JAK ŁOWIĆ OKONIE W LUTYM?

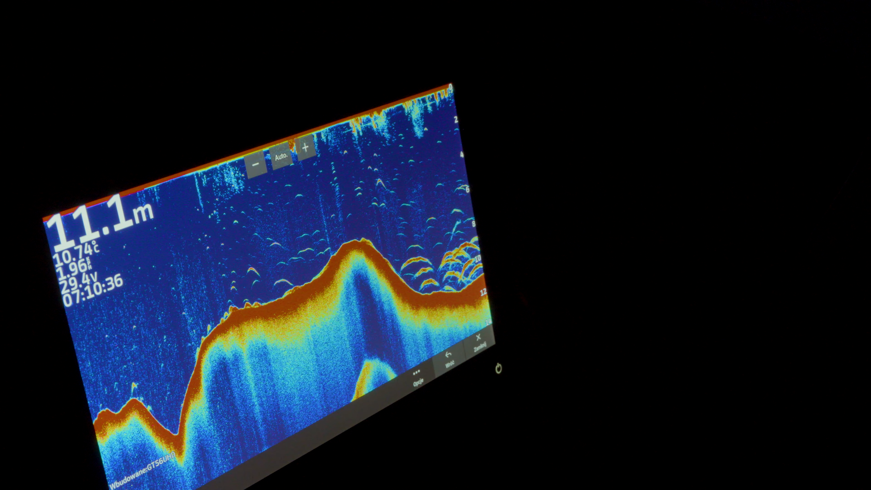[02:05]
On screen: depth 11.1 m
Uuuu Zobaczcie, kuramy na płynięcie Ryby Widać bardzo ładnie Także Ustawimy się, spróbujemy w pierwszym miejscu Echo Sonda kłamie